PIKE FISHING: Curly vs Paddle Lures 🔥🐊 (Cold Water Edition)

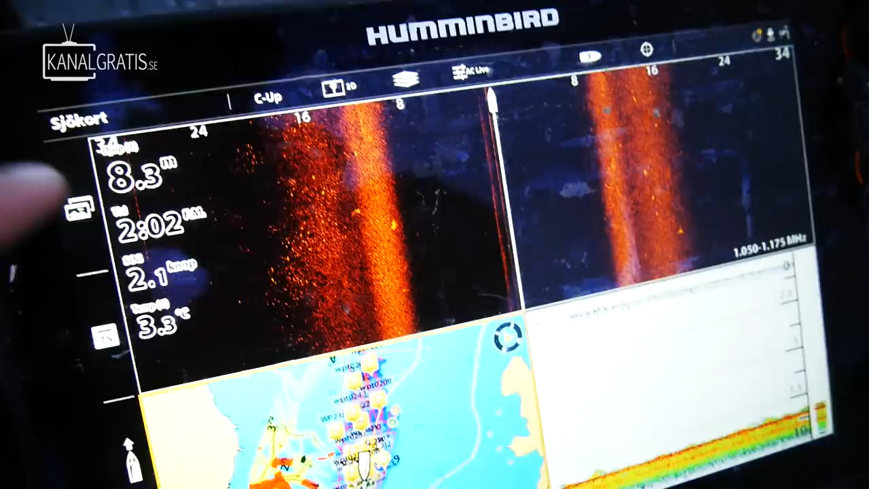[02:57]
On screen: depth 8.3 m, water 3.3°C, speed 2.1 kn
Here we have a school of bait fish on the left side. We had good activity here before. Yeah.
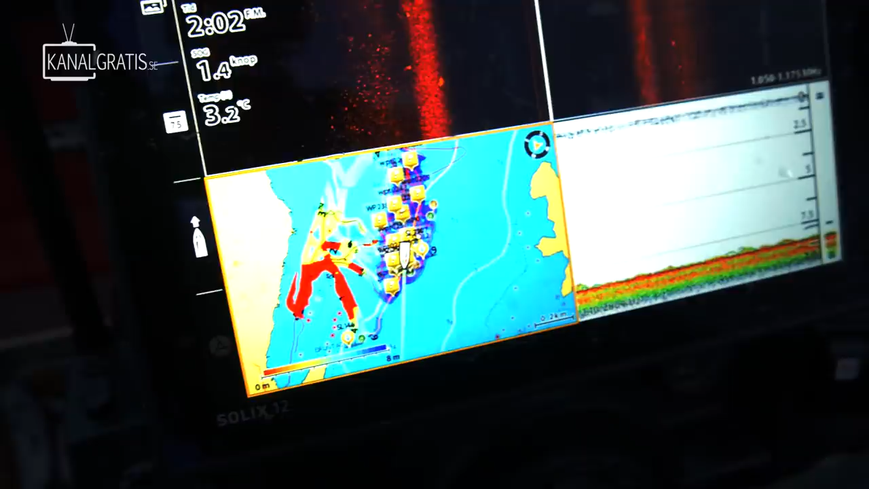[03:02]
On screen: water 3.2°C, speed 1.4 kn
Look, now we have something on the bottom here also. I think that might be a pike. Hey, turn the water down.
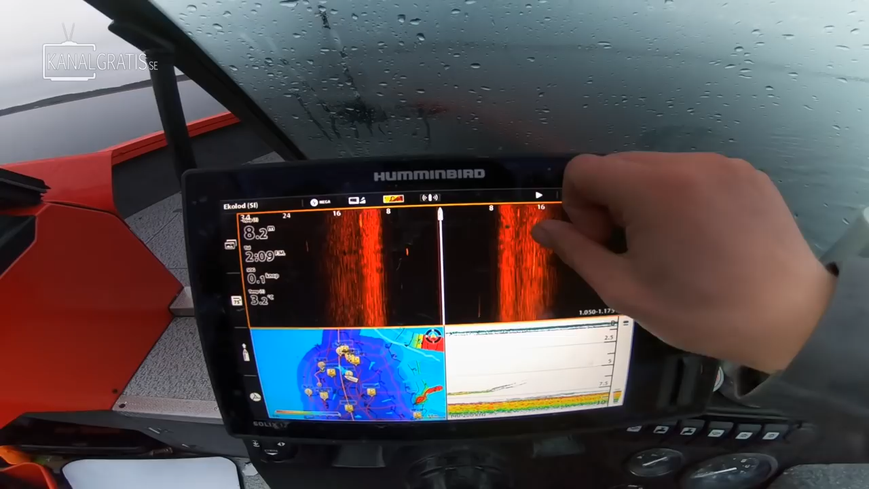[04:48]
Look, we saw this pike on the right side of the boat, and we also saw it here on the 2D sonar. Somewhere here I dropped down my lure beside the boat, not where the transducer is.
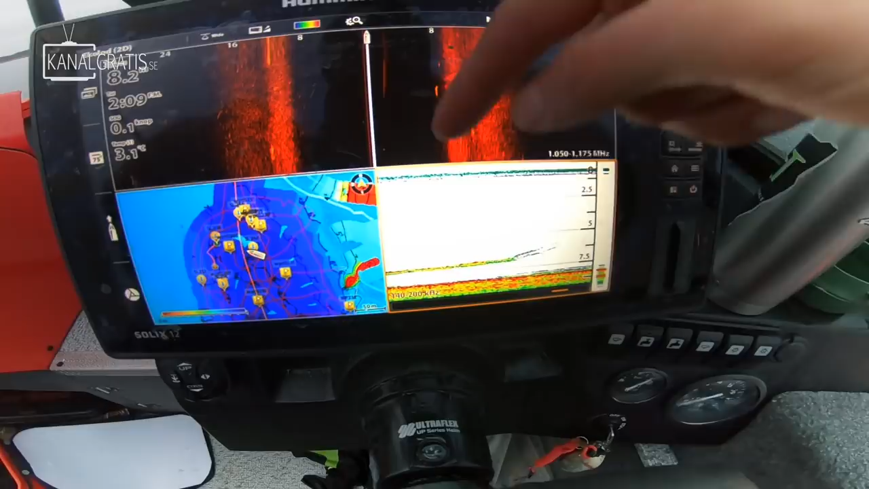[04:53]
And here the pike disappeared from the transducer angle, and bam. And la bam, in la première, in la quest second.
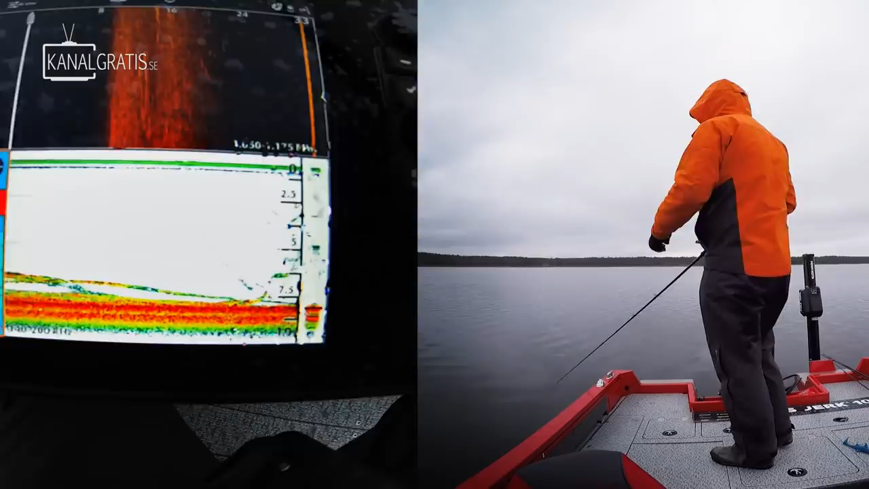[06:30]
Ooh. It took me this lure. No, no. Oh, oh, big fish, big fish. Oh, it's okay, it's okay. It's okay, fish.
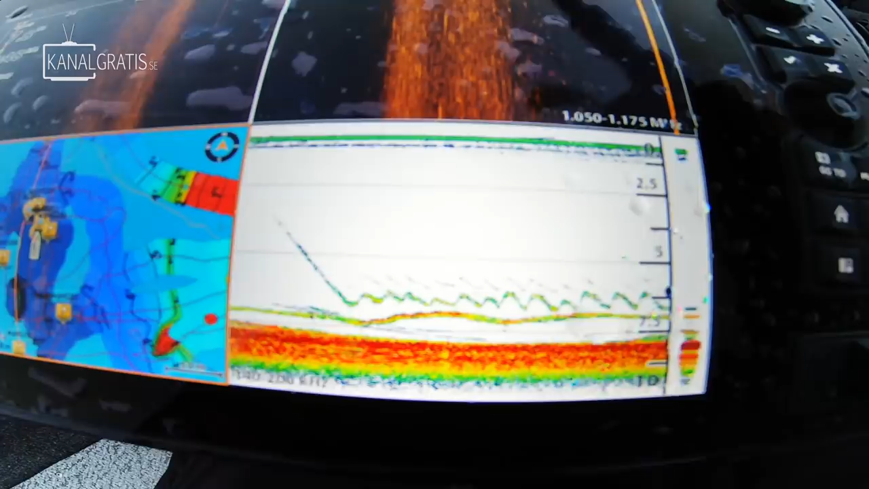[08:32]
Another one coming. What if I just try to reel it up? Try a little bit.
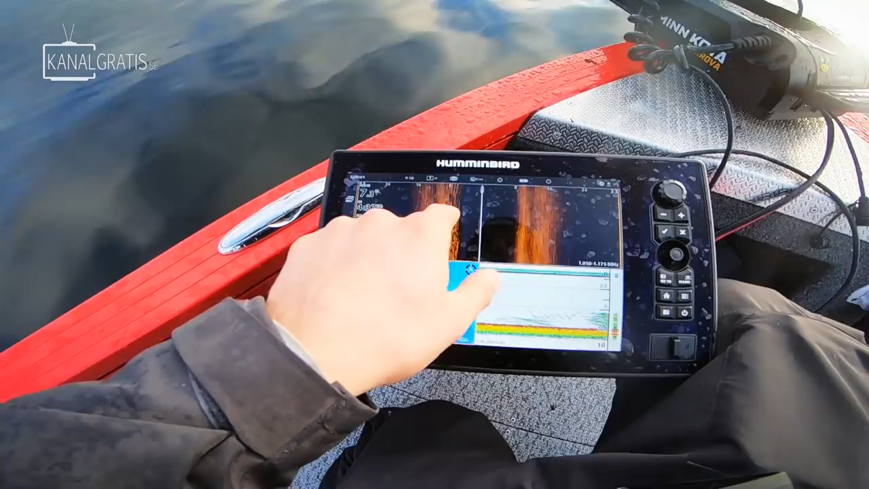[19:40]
Let's mark this actually, because this is the The biggest school of bait fish we've seen today is waypoint 062.
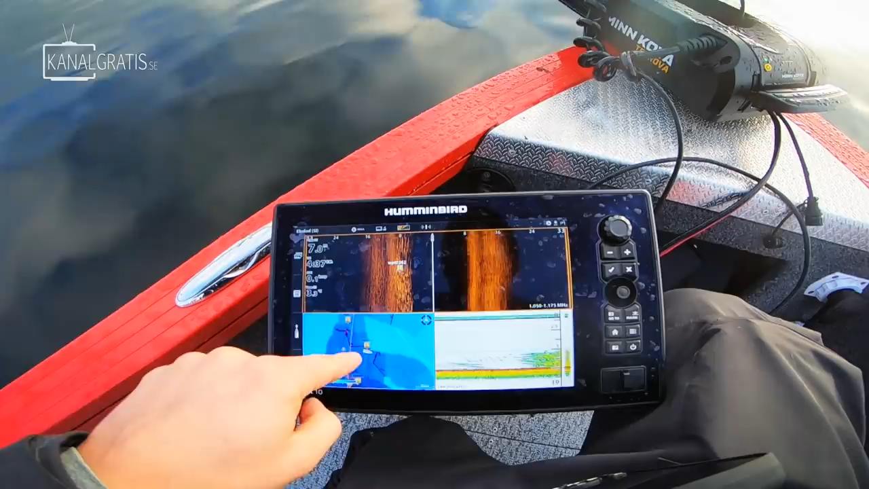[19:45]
Well, this is bait. Let's spot lock here because this amount of bait fish always attracts pike.